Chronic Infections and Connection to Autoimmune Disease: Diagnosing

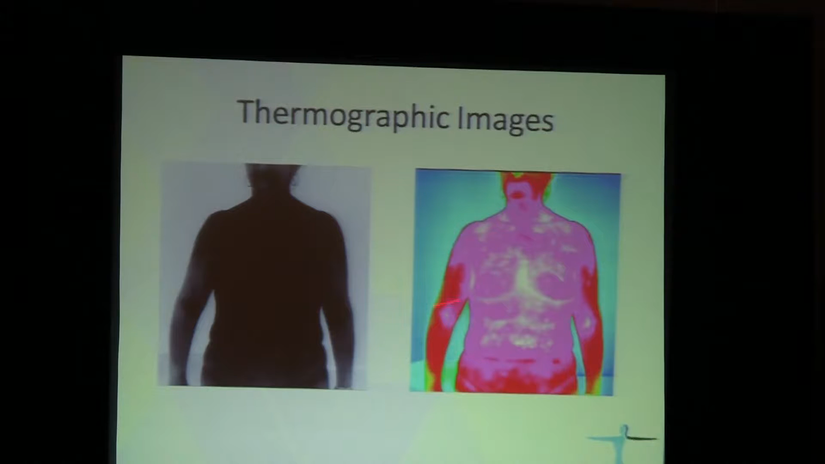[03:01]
And so why? Well, because Bartonella induces proliferation of small blood vessels under the skin, and you don't see them when you examine these patients, but you can clearly see it under thermography. Somehow the quality of the image is not great, but again, if you do a different resolution, you can see it very clearly.